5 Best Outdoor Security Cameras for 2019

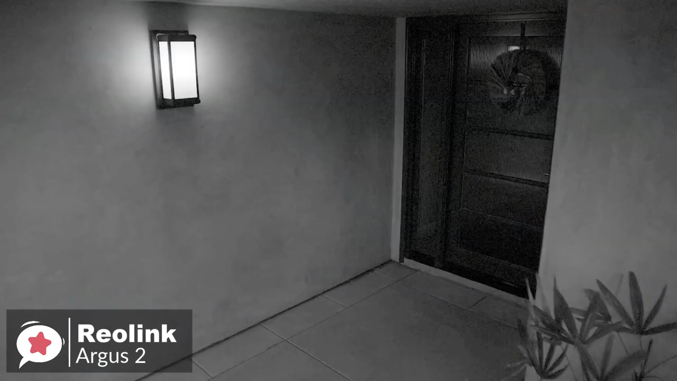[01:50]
With 1080p Full HD, advanced 33-feet night vision,
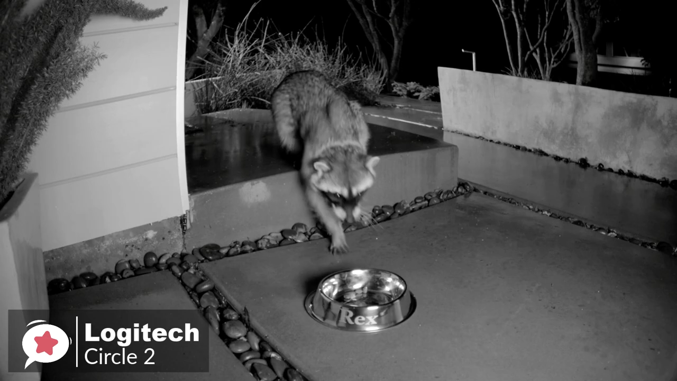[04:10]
with night vision that's visible up to 15 feet.
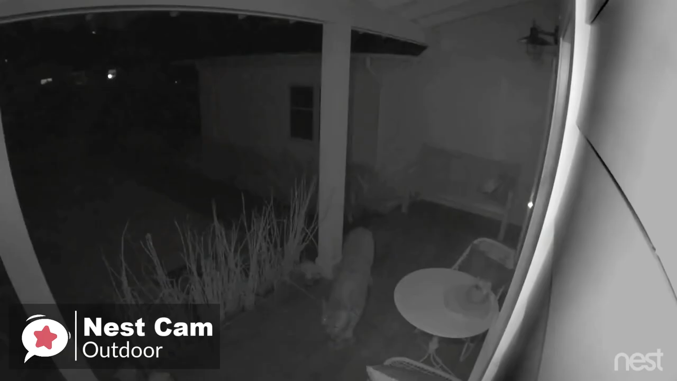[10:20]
The camera has a 130-degree field of view.